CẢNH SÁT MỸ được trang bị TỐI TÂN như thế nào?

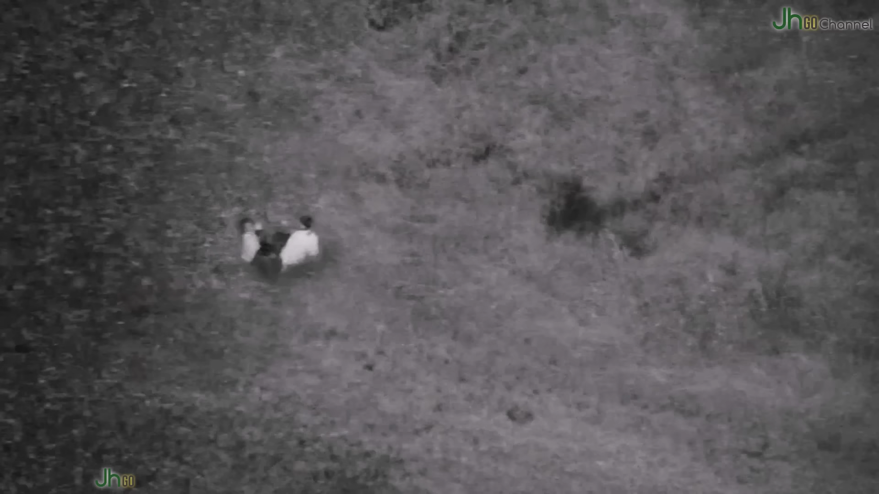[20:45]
Drone thường sử dụng trí tuệ nhân tạo được trang bị camera tầm xa, phần mềm và các cảm biến khác. Khi drone được gắn thêm camera thì nó còn được gọi là flycam.